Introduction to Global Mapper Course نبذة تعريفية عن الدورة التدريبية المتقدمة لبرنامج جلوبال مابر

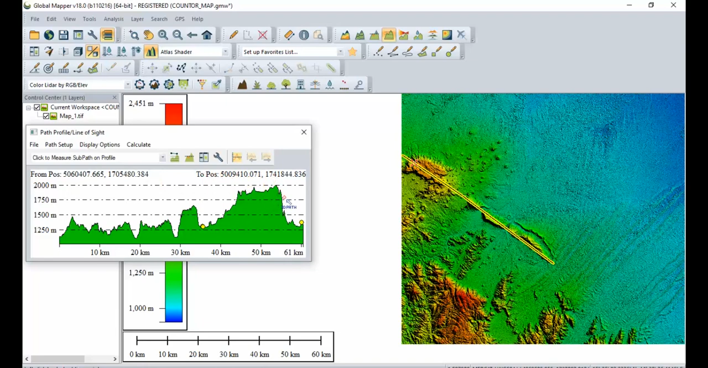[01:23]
عدداً كبيراً من البيانات المجانية التي يمكن الوصول إليها والاستفادة منها عبر الاتصال المباشر في شبكة الإنترنت كذلك يوفر برنامج جلوب المابر العديد من الأدوات المتعلقة بأرض البيانات من مختلف الأبعاد وكذلك معالجة وحساب أهجام التضاريس